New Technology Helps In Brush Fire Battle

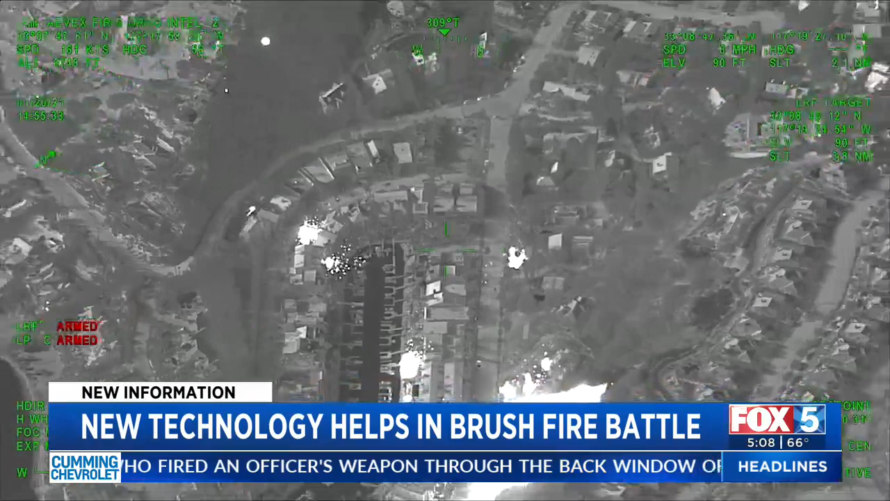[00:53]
As flames raced up a hillside,
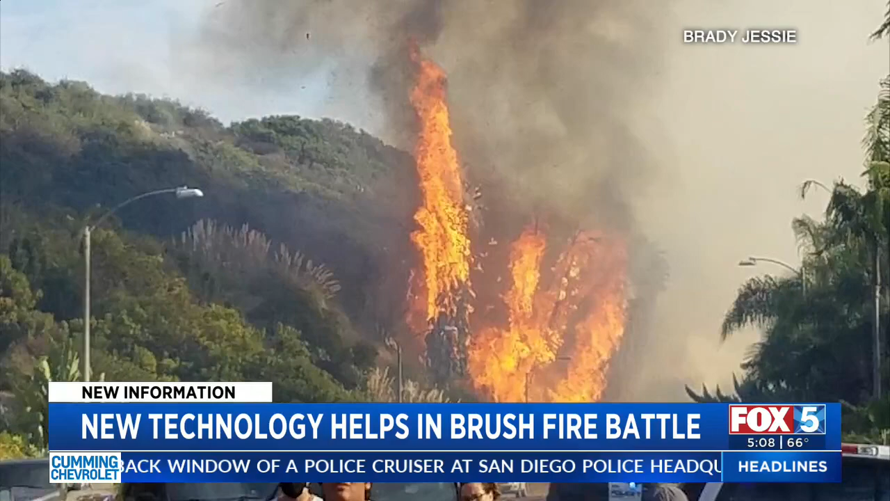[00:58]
a plane overhead captured images and in real time fed video in color and infrared to the command post.
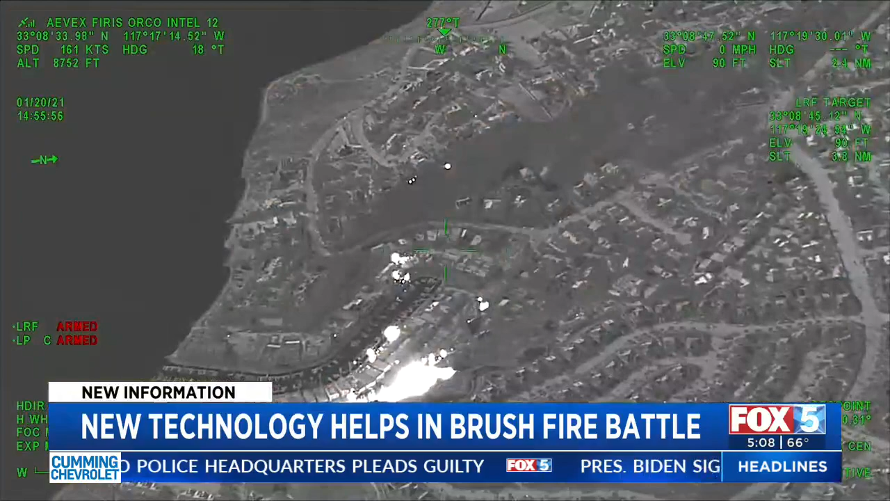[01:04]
The color paints the picture of the general topography and what you're dealing with to help orient you. And then the black and white, once they switch to that,
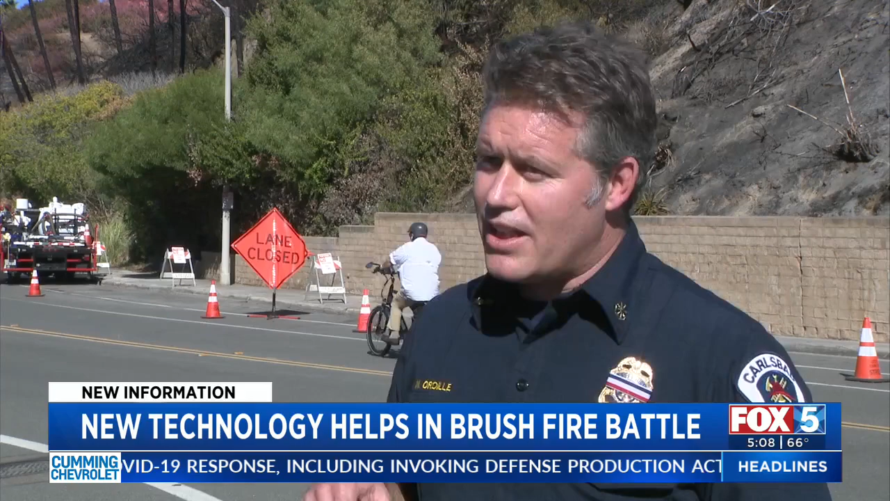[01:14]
gives you that picture of where the spot fires and the issues are.
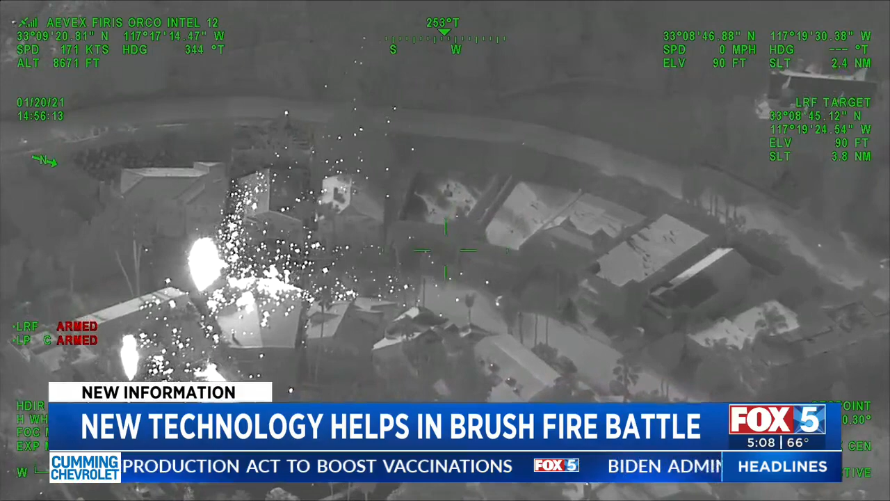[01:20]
More than 200 homes were evacuated as embers landed on rooftops. Video shows a palm tree exploding with the wind blowing those embers all over. There's a palm tree throwing hot embers on roofs.
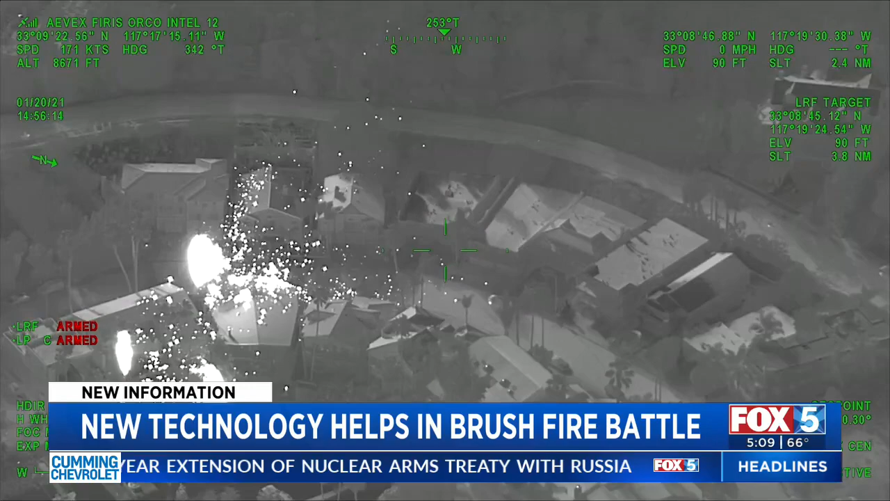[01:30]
There's a lot of work to be done down there. You can't necessarily see over on the other side of some of these buildings.
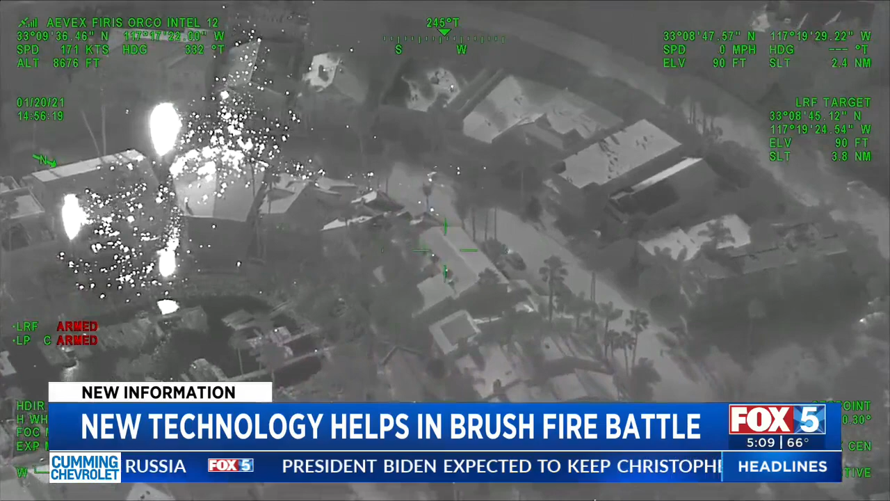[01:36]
You can't see every bit of what we're trying to look for. So with that overhead view and the infrared view,